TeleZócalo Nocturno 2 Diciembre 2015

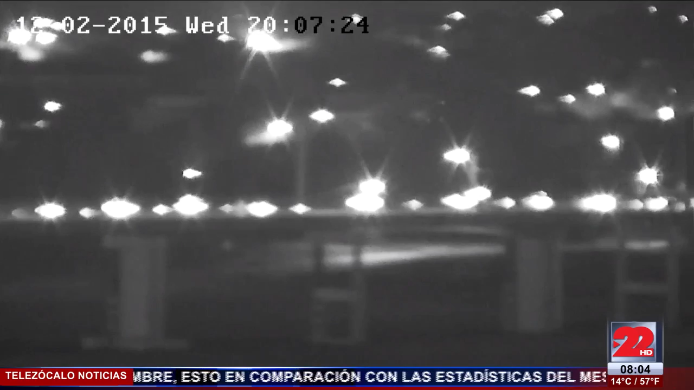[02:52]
hay algo de carga vehicular, según las imágenes que observamos, donde inició la toma, ¿no?, de la cámara.
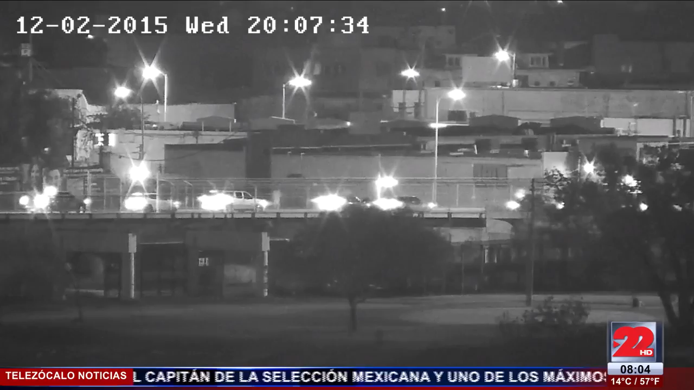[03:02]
A mitad de puente ya había bastantitos automóviles, aunque vemos que está rapidito, ¿no? Está fluyendo ahí el tránsito por el puente internacional número 1.